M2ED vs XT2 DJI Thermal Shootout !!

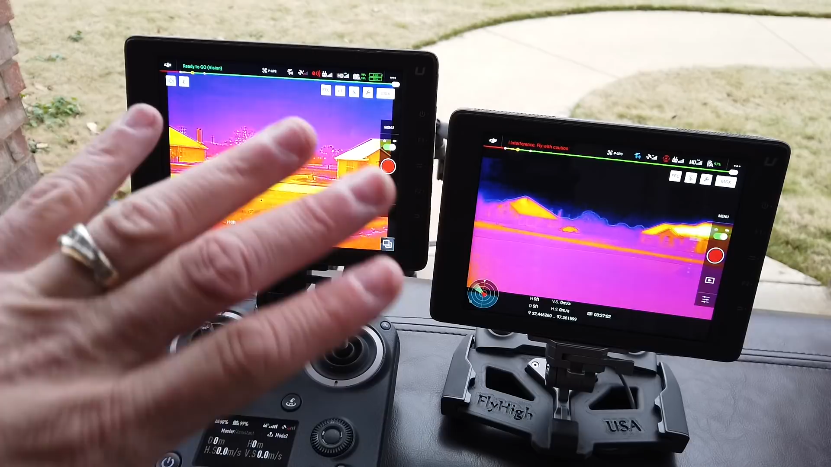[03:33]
And people are going to say, well, why is this one so zoomed in? This is a 19 millimeter. And, of course, a better comparison would probably be as far as zoom factor goes. You know, your field view would maybe be a 9 millimeter lens. But I just don't have that. And so, this is what we're going to go with. And you can still make the call. We're looking so much at the sensor. Don't look at so much the field of view. Okay. Anyway, back to this starting the test. This is a car. This is a house. And over here, you can make out the car. But you can't really make out. So, it looks more like a blob. You can look at it and figure out that it's a car. But not very clearly. We're here.
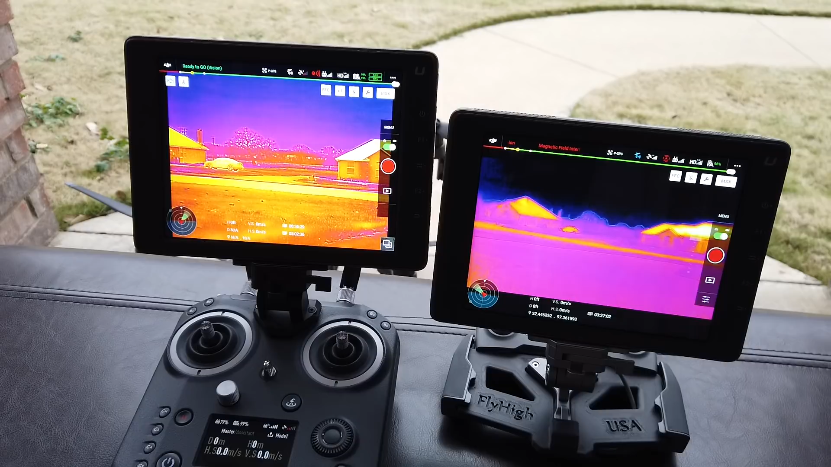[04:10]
You can make out even, you know, certain features of the car. The wheels, the taillights, the windows, and stuff like that. Okay. On this, I'm going to have Jared go ahead and walk across the street. And as you can see right away when he steps into both of them, they're both very clearly. You can make out the human. You can see his feet, his legs, his jacket, and everything else. As he gets out to about this range, on the Mavic 2 Enterprise Duel, he kind of turns into a moving stick. But on the X-T2, very clearly I can make out the cold bottom of his shoes versus the rest of his body.
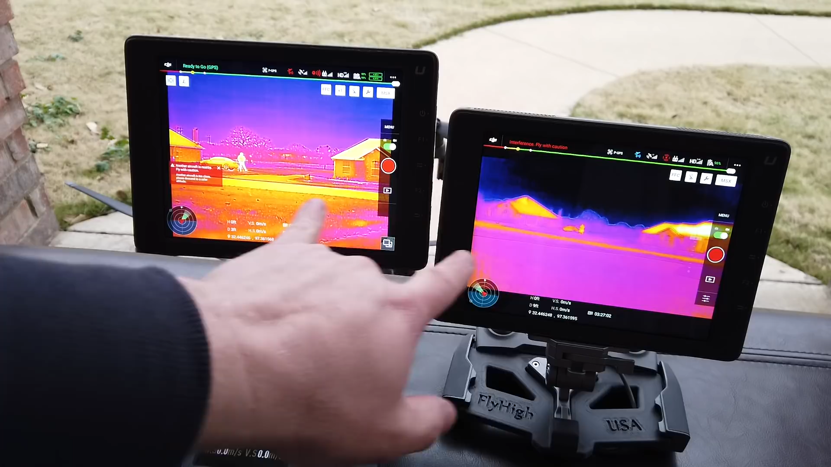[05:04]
Over here, you can still see very clearly make him out in comparison to the car. Right now, he's kind of squatting down. And again, I just want you to kind of compare the two. That's the whole idea behind it. All right. So, come on back, Jared. Thank you.
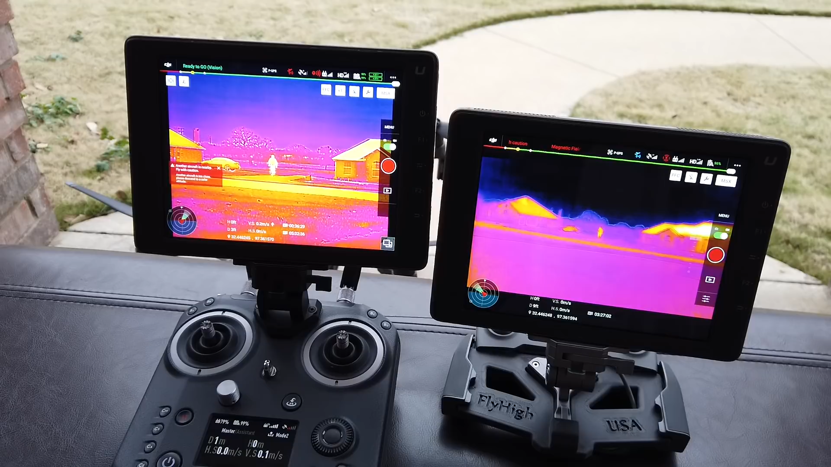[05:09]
And again, as you see him come back, you'll see it happen again. Now, the distance on that, just to kind of show you, I'm going to move the camera up a little bit. The distance on that is right over there.
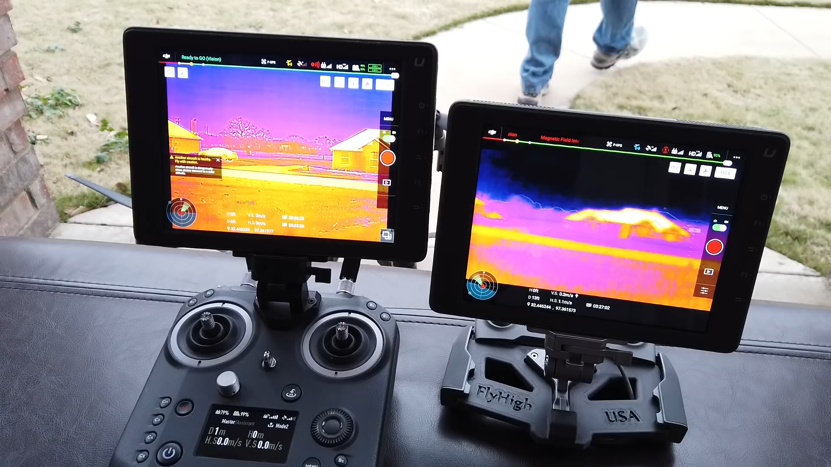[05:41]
So, I just do this real time straight off the SD card right to you. So, we're going to go ahead and move these out and put them up in the air. There we go.
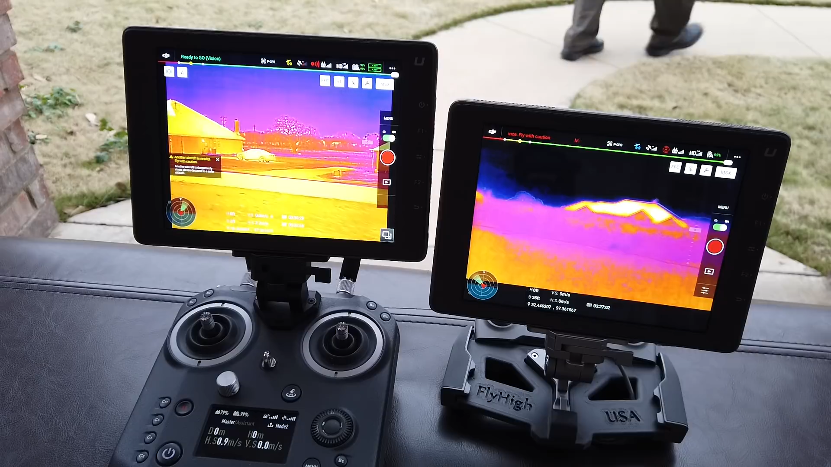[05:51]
All right. Let me... I got the gimbal off to the side on this one. So, we're looking at the same thing. All right. Okay.
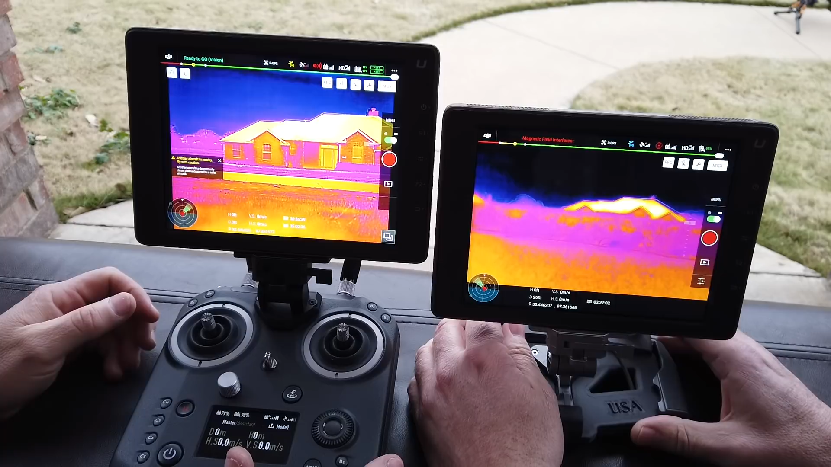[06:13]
Why don't you go ahead and go up first. First thing that we're going to do is we're going to raise these up at different increments. We're going to start off at about 25 feet and about 25 feet out.
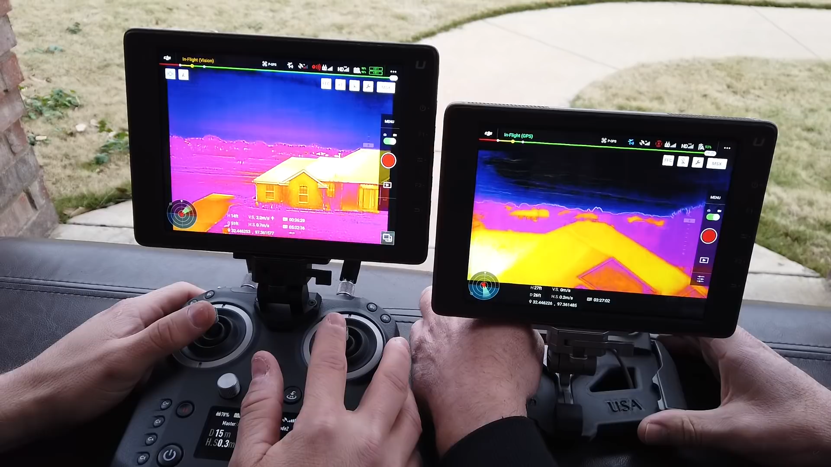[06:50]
So, here we go with the M210. Here we go. So, I'm up at 30. I need to come down a little bit. Okay.
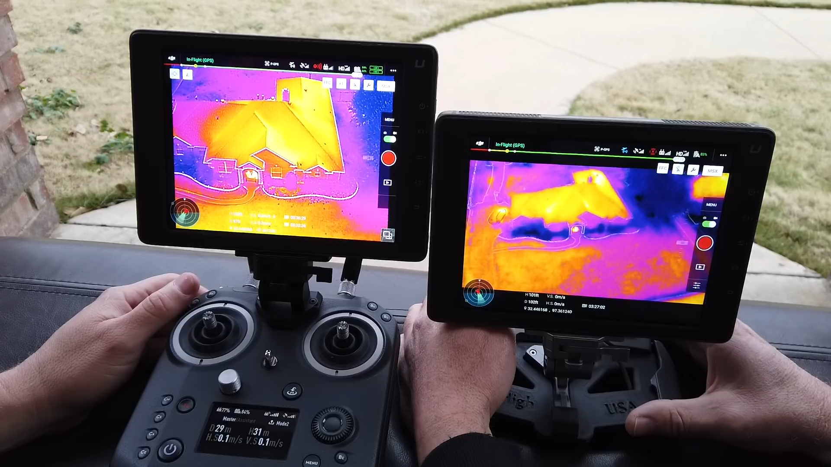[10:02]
This is about 100 foot up and about 100 foot out. And on the Mavic 2 Enterprise Dual, again, you can still see our signature. But if I was out looking and I was looking for a person on that, I would question whether that was the door itself. Or just hot concrete or anything else. I definitely cannot make out an individual on there. You can see the signature, but you aren't going to make out an individual. On the X-T2, I can still see two people. When I put my arm up, I'm going to put it over Jared's head. So, I can still see my arm going up around over Jared over here. So, I can still see movement. I can still probably see an object in my hand to some degree if I had it or not.
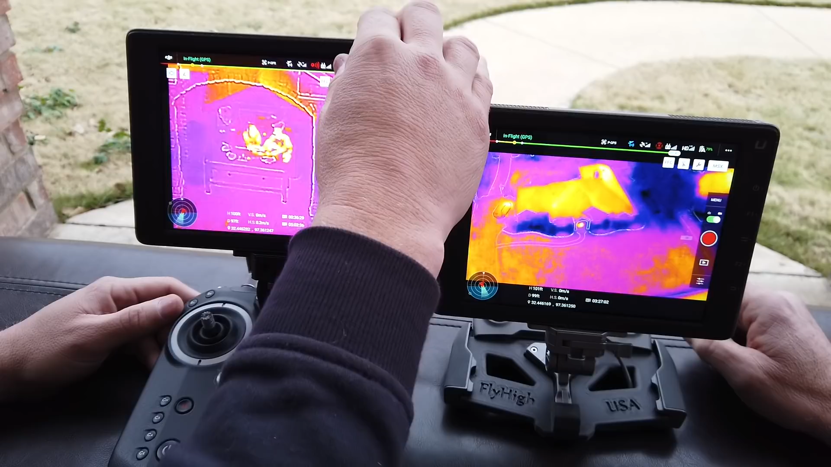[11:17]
Here's my hand. So, huge difference, huge capabilities there. I'm going to go ahead and zoom out to 1 and just kind of keep it on par. All right. So, let's go ahead and go up to 150 feet and 150 out.